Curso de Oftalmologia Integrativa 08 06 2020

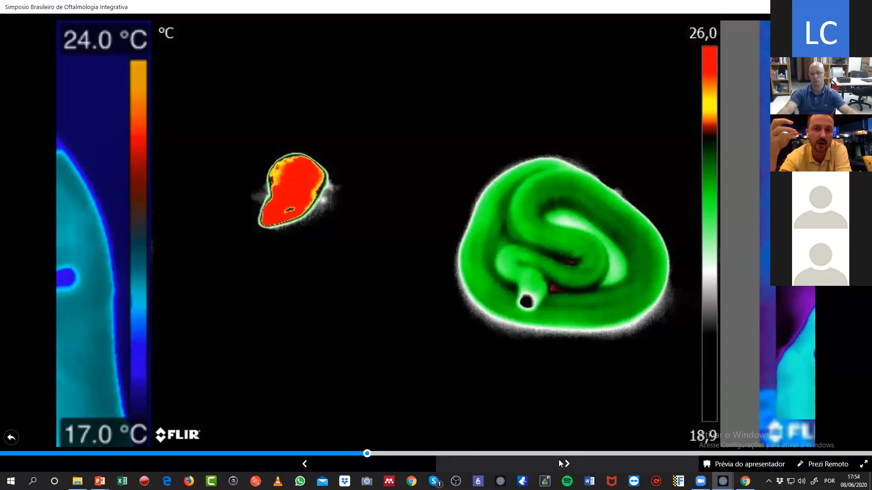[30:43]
a evaporação de água faz com que o local esfrie como a gente vai ver no olho seco etc quando tiver muita água no local e consequentemente evapora mais ele rouba a calor daquele objeto e a temperatura cai pode passar acho que tem só mais uma imagem isso então aí a gente vê o focinho dela extremamente
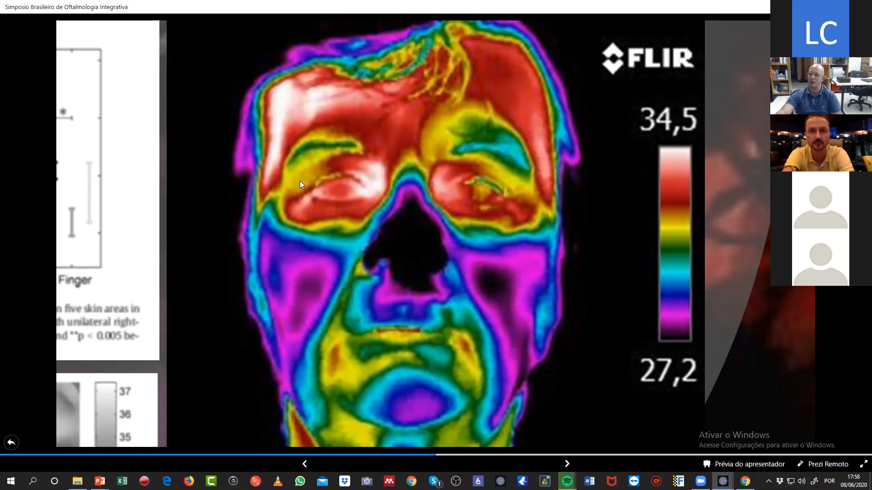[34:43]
compensatória então eu consigo falar pra ela sua dor neuropática os escotomas provavelmente são mais do lado esquerdo e ela tem uma pulsátil mais do lado direito tá e vaso espasmo aqui do nariz e da região malar o zigomático é convexo né era pra ser hiporradiante aqui a gente tem um caso de cada lado no caso superior aqui do canto um cold patch à esquerda e a temporal à direita aqui é o contrário cold patch à direita com temporal à esquerda essa senhorinha no visível e essa senhorinha no infravermelho olha como tá cruzado
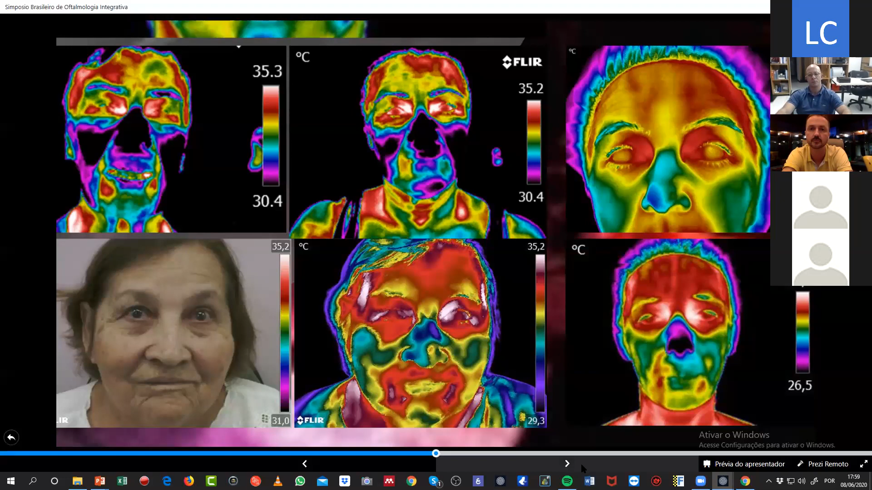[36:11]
é o padrão de sono não reparador e o padrão de hiperradiação do terço superior da face é o padrão que está publicado como ansiedade existem alguns trabalhos os japoneses isso aqui é tudo coisa das últimos 5 ou 10 anos não achei nada muito anterior a
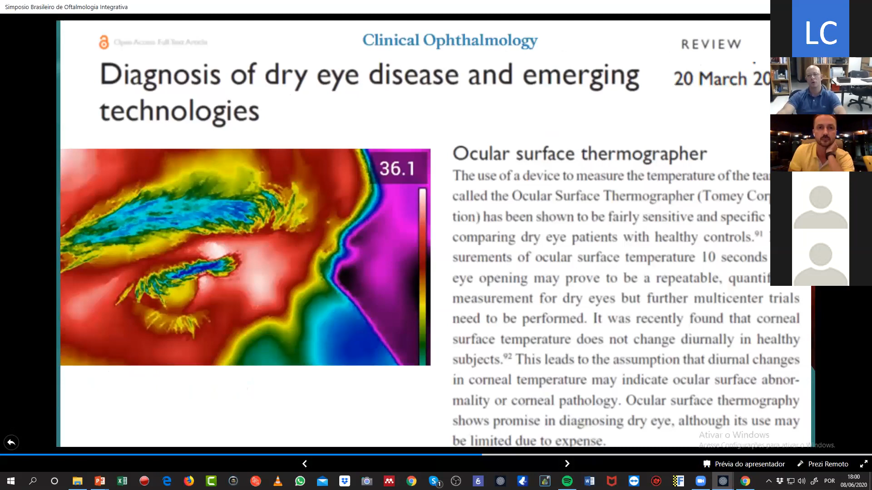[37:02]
2014 o pessoal começou a desenvolver equipamentos para medir a temperatura da superfície ocular aqui é um teste com com levobascaína eles pingam uma substância irritativa irritante no olho uma pimenta não sei exatamente o que ele pinga e com lágrima artificial se vê que a temperatura aumenta e com levobascaína aqui com o colírio ele diminui a temperatura ocular eles fazem
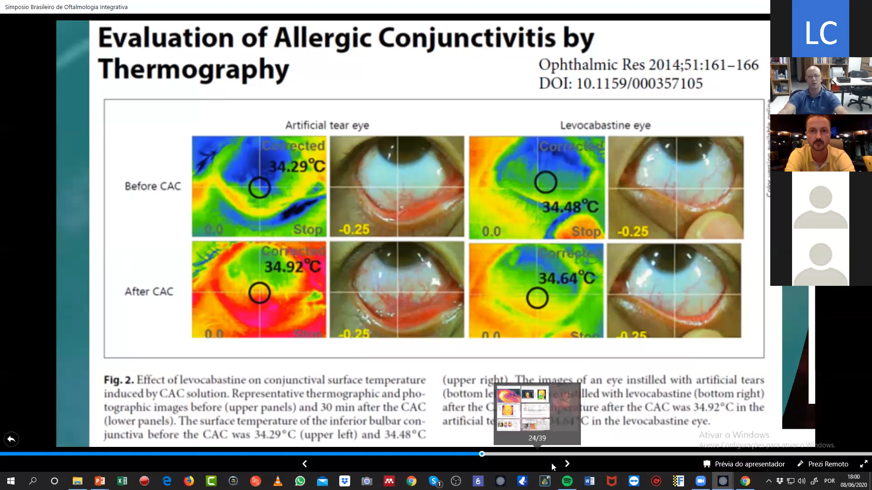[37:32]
testes com medicamentos assim que a gente monta um stand
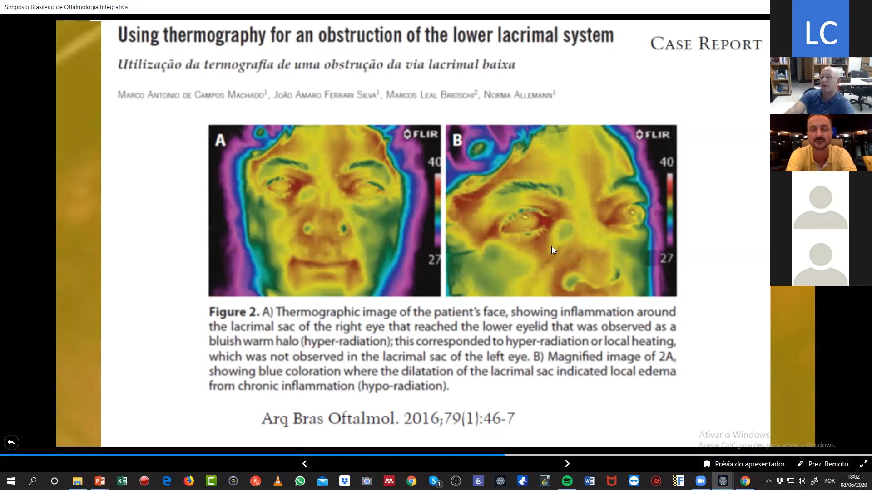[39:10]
uma gota de colírio gelado e vendo se ela perfunde o canal lacrimal completamente ou se ele forma essa bolsinha aqui e você não precisa nem sondar você faz isso de forma não invasiva está vendo
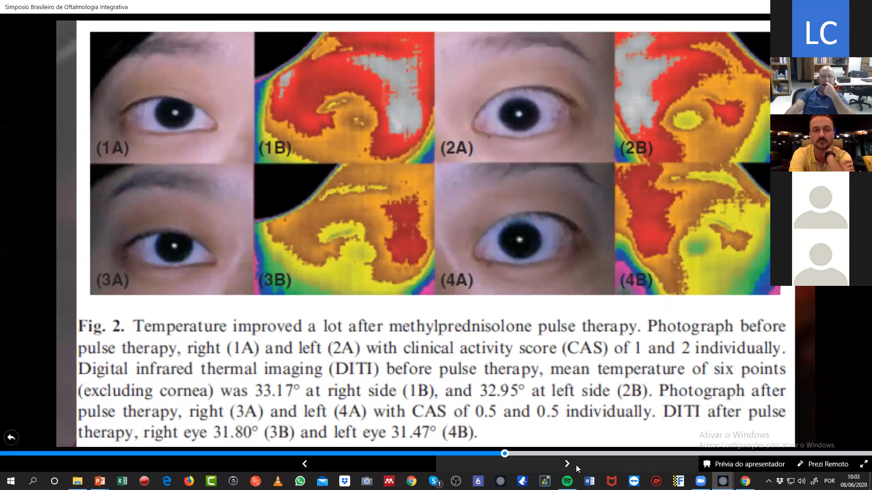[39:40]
acompanhar tratamentos reumatológicos processamento de imagens o pessoal está indo muito nesse caminho de algoritmo matemático e
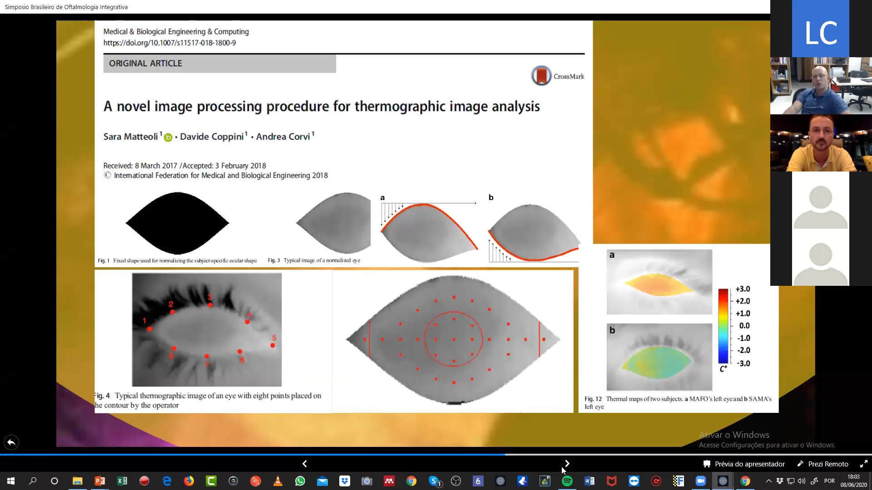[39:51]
processamento automatizado aqui avaliando a temperatura córnea em crosslink para ceratocone aqui pingando
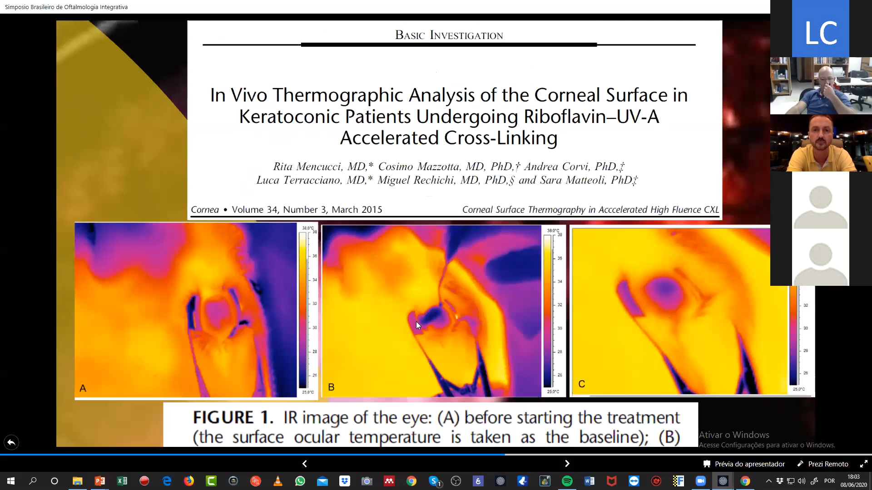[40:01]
o que ele estava pingando aqui ele estava pingando riboflavina pingando colírio gelado a gente sabe que você não pode deixar o olho passar de 50 graus a gente fez esse trabalho o Renato vai ter falado já já dele aí acho mas a partir de 50 graus você
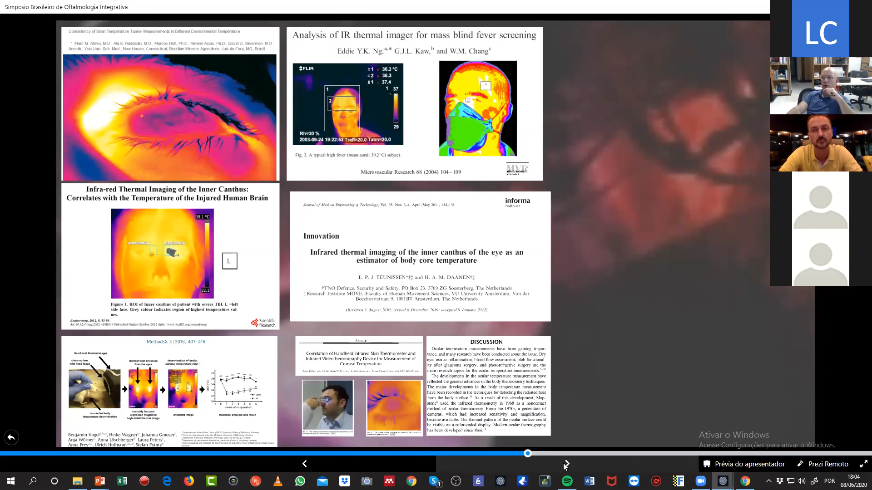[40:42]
essa medida de temperatura de canto medial do olho que é a medida de temperatura hipotalâmica exponenciou nessa crise do covid vocês estão vendo todo mundo medindo temperatura para procurar febre o que a gente vem um pouco questionando isso a gente estuda isso e apenas 25%
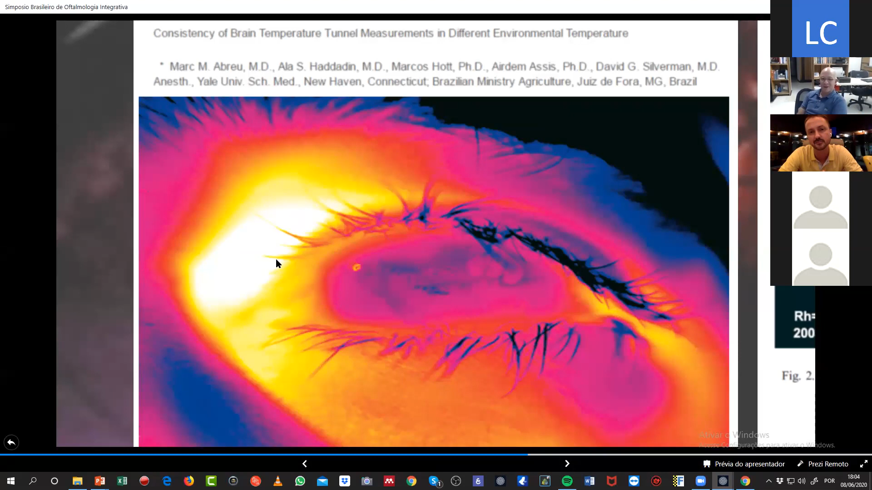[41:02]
dos pacientes fazem febre então assim o pessoal está medindo sua temperatura lá no aeroporto é isso aqui que eles estão buscando essa temperatura do canto medial do olho isso é utilizado em neurocirurgia que é um trauma intracraniano à direita você vê que ela está fazendo praticamente uma febre aqui desse lado esquerdo do cérebro
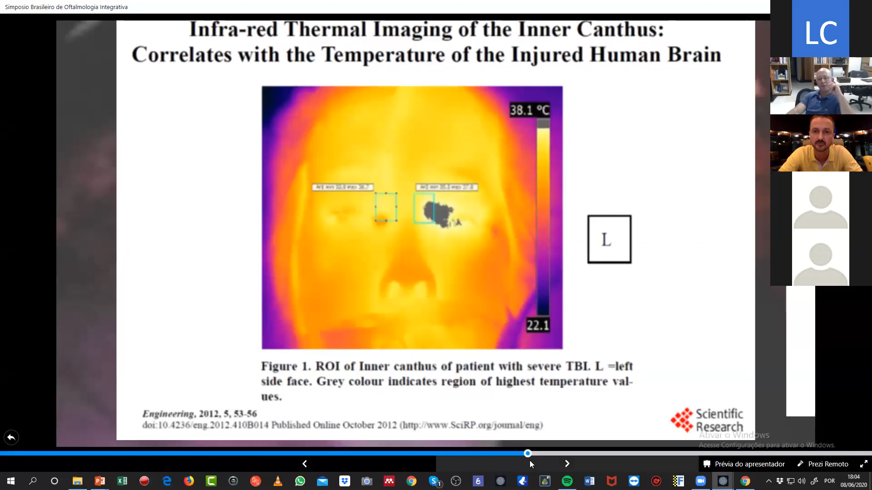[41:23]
On screen: scale top 38.1°C
38.1 é utilizado em animais o guiço a gente estuda muito ratinho também aqui para ver atividade metabólica do rato a gente mede a temperatura do olho